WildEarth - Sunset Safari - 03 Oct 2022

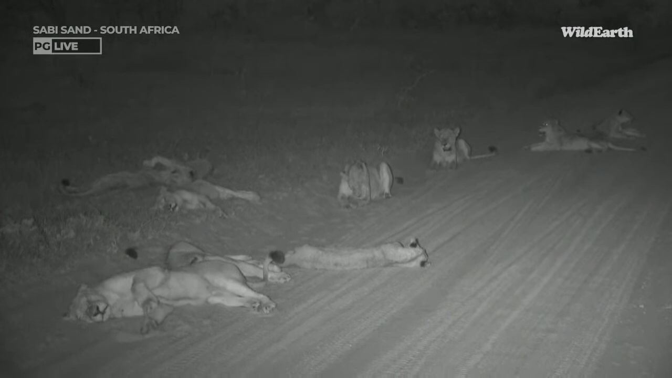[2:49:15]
It's a lion-filled day. Everybody's just lying around. Ha ha, terrible joke on a Monday. Monday jokes. So the pride has gotten up and now is clearly lying on Gowrie Main. And it looks as though they kind of want to move, but they're still too lazy. So they're just half moving, repositioning, and then relaxing again for a bit.
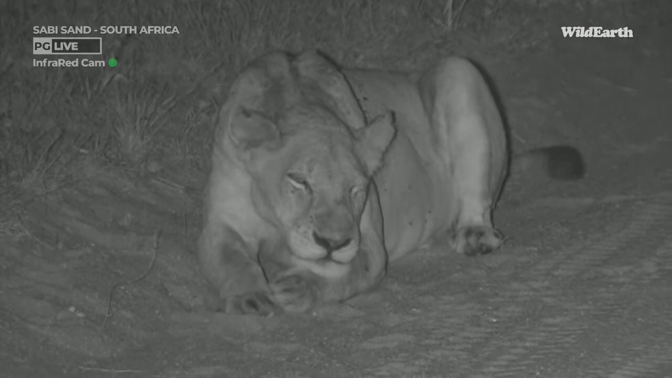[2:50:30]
It looked like it may have been Swazi, but kind of came and hopped around and ran off again because I think one hyena against so many lions is not the best idea. But maybe that's what this lioness was hearing. You can see she's still panting quite heavily. Remember, they ate that kudu yesterday, and even though their bellies, you can see, still have food in them, it's a lot of energy required to digest red meat.
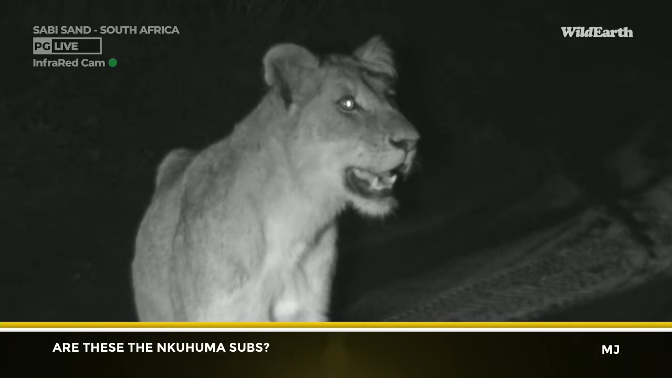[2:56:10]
I'm shocked. They are huge. I mean, this is a cub, and it looks like a full-grown lion just about. But what we are going to do, I know there are vehicles coming to join us. I have called Clayton in, as I'm sure you heard. So when he gets close, we are going to move out so that everyone can enjoy the lions before they go back to the lodge. The people, not the lions. Hopefully the lions don't go back to the lodge.
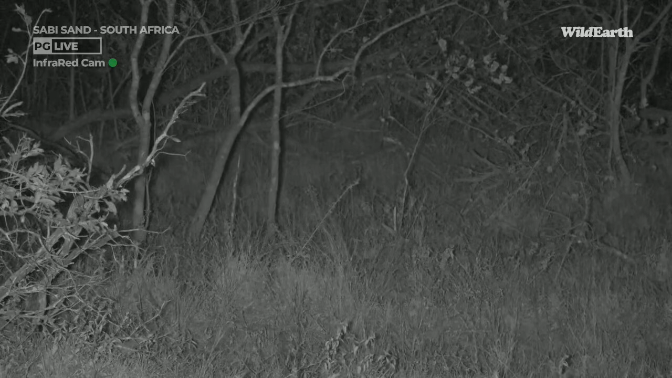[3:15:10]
Well, he was a Steenbok. He bolted away so quickly from us here that I hardly even got to frame him up. Anyway. Almost wanted to say he was lying flat for us. He's doing something perfect for, you know, what he does with predators. He's lying flat, but yeah, clearly that one decided to run as fast as possible away from us. Yeah.
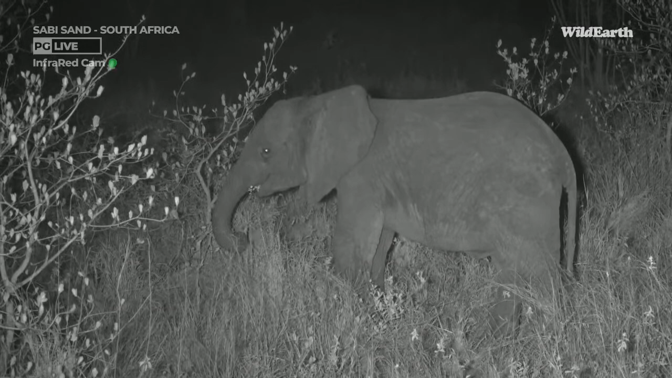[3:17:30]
It absolutely does, and this is a perfect example. We've got a whole herd of elephants around us, and Panda and I are in complete darkness. But look at this little baba. A very young elephant calf. Very calm. I don't know if it's because it's nighttime or what, but very, very cute. Quite brave. It's only standing a few meters from the car. It was hiding behind a bush. Oh, I can hear another elephant coming. Hello, Mum.
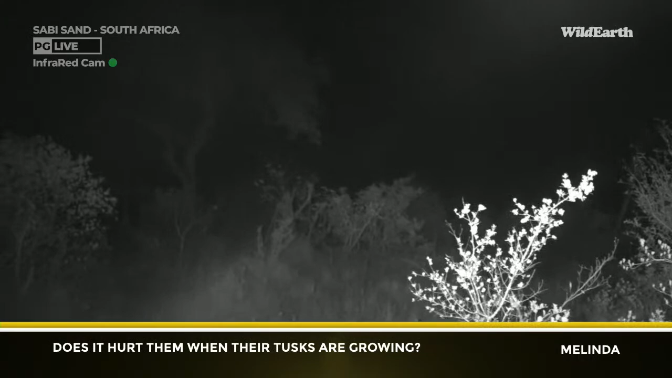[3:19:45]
So it's modified teeth, essentially. There's the mum. It's just modified teeth that are growing, so they probably go through the normal stages of teething,
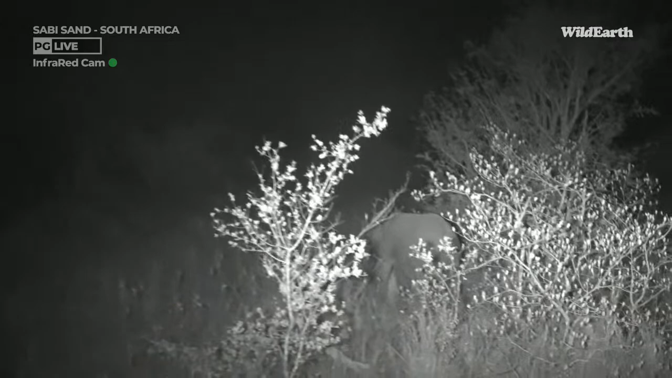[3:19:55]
but I don't think that it really hurts them.
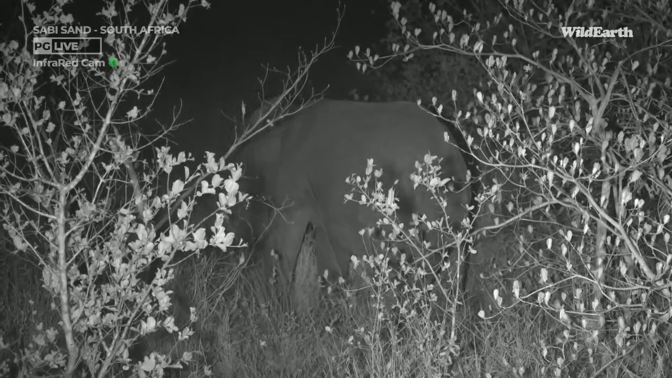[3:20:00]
It's probably just a bit itchy in the beginning until they break, when they break through the gum, and then it's just the same as us. Once we have teeth, it doesn't hurt if they get bigger. Might just be a little bit of a strange feeling every now and then.
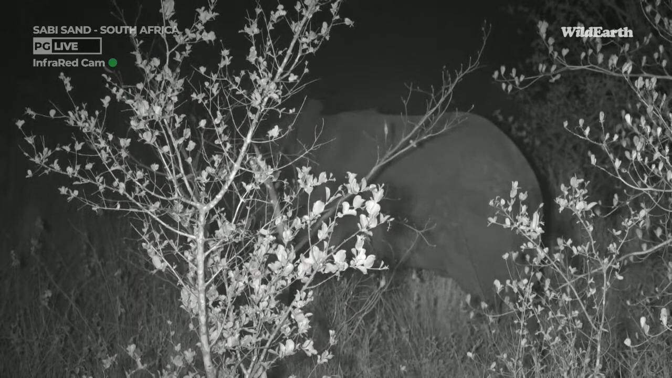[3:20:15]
So we're on Ingwe Alley. I don't actually know why we decided to come this way. We were going to go towards Gowri Dam and then we changed our minds at the last minute as we came upon Ingwe Alley. I'm very happy we did, because now we're being spoiled with elephants. Hey, Big Mom.
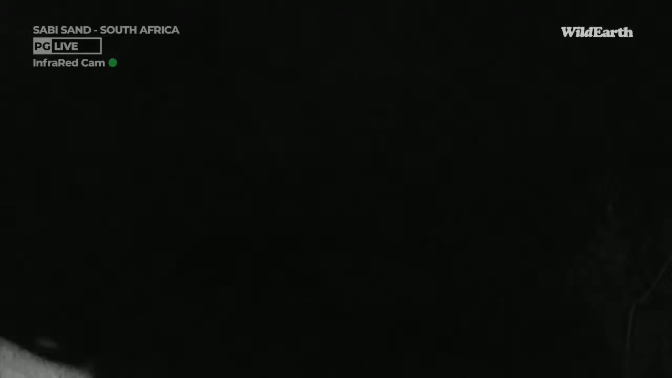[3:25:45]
But they are moving off, so we are going to move as well.
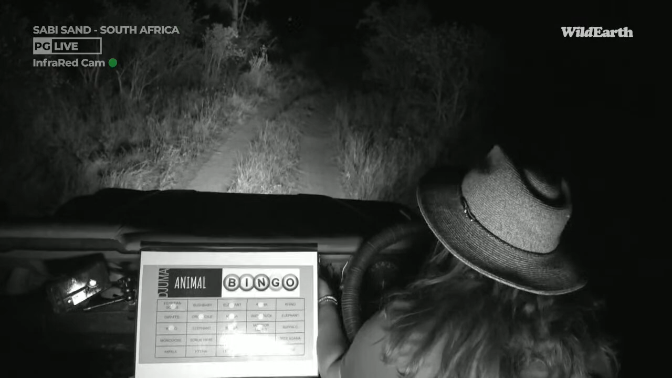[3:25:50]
I'm going to only keep my left light on, not the right one, because I know Mom moved off to the right.
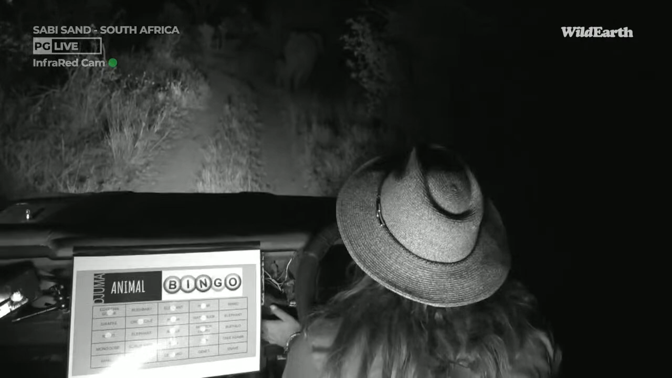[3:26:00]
Oh, they're still in the road.
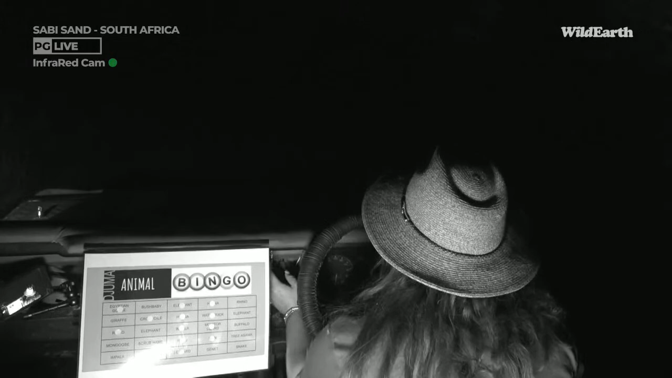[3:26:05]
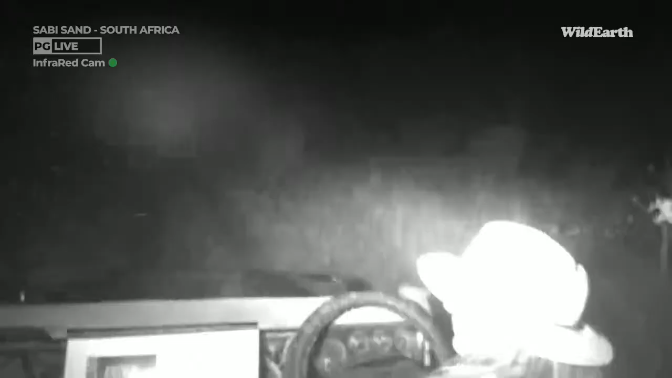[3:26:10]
Done suckling already, little one. That didn't last long.
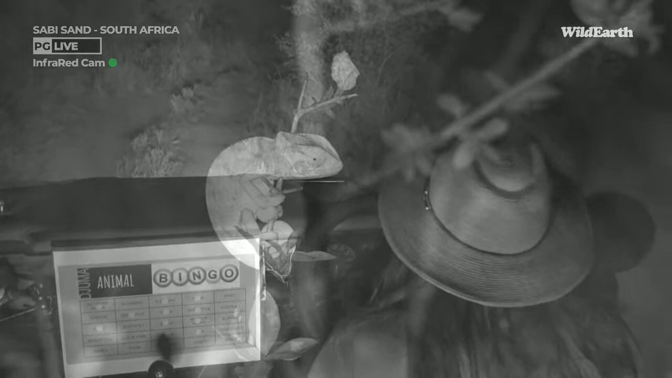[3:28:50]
Yes, I have found my little chameleon, little flapped necked chameleon.
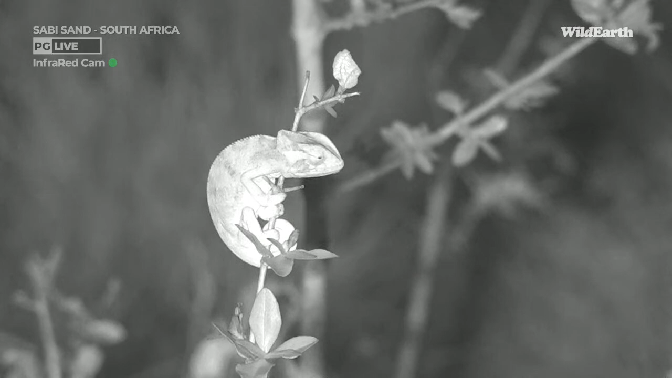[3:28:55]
As you can see, it's got that beautiful flap on the back of its neck, or the back of its head. That's where the name comes from, flap-necked chameleon. A little one, very small. I think it's about the size of my thumb. So it's a little youngster. And this is when they start hatching. So looking at around about 250, I think it's about between 250 and 260 to 270 days that they will be underground.
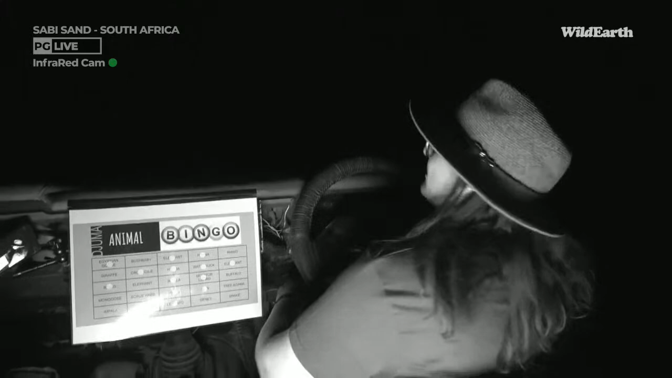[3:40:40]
Please tell me when it is confirmed, lovely Miss Gwyn, and then I shall put it on my board. But I will show you, I put my elephant there. Very exciting. Okay, let's put the lights back on.
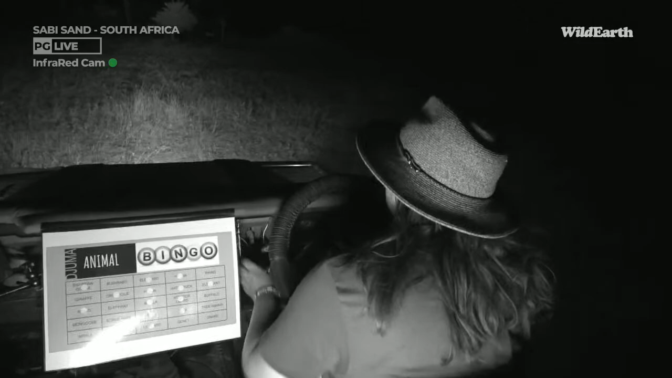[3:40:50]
Tuck that in. Oh, thank you, hyenas. That was very cool.
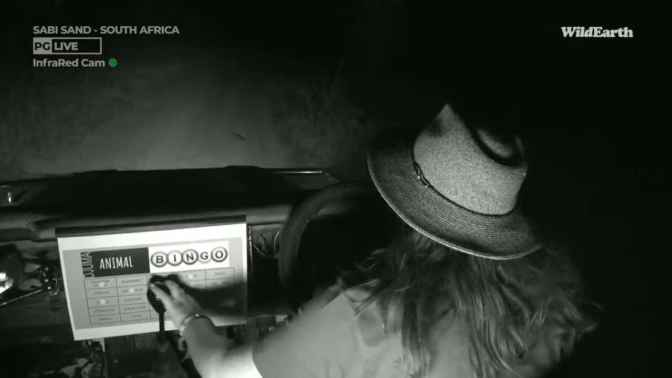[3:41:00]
Now I just need a genet or a giraffe. Either one, genet or giraffe. Both, preferably. I'm sad we couldn't spend more time with those hyenas. I actually didn't even notice who they were. Oh, yeah, confirmed. Okay, I'm not even going to switch off. I'm going to quickly add it in right there.